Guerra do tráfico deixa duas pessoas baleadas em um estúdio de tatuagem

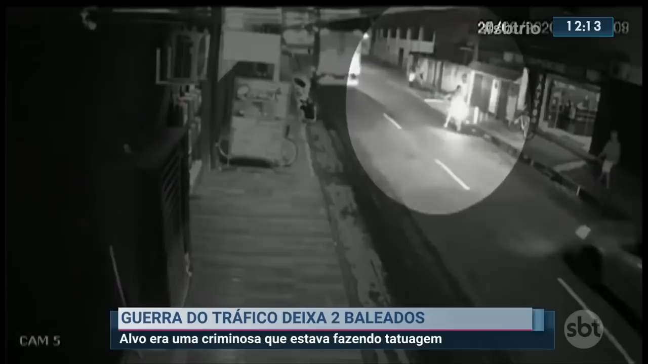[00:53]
Dois homens chegam nestas motocicletas. Nestas imagens, eles descem e entram no estúdio. Logo depois, eles saem apressados e sobem na garupa das motos. Os baleados foram identificados como Cristiano Júnior do Santos Vicente e Ana Carolina Pereira Gomes.